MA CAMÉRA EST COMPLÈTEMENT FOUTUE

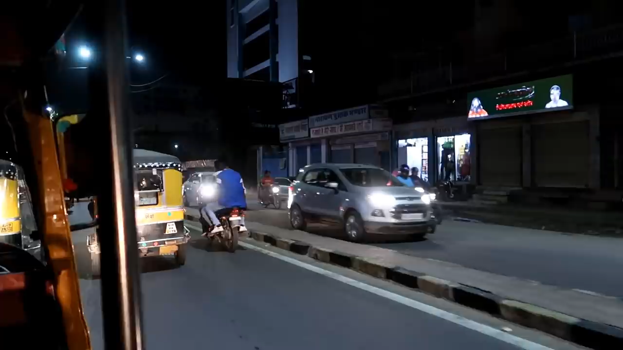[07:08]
là on passe dans des petites rues j'ai croisé quelques petits street food plein de petits commerces ça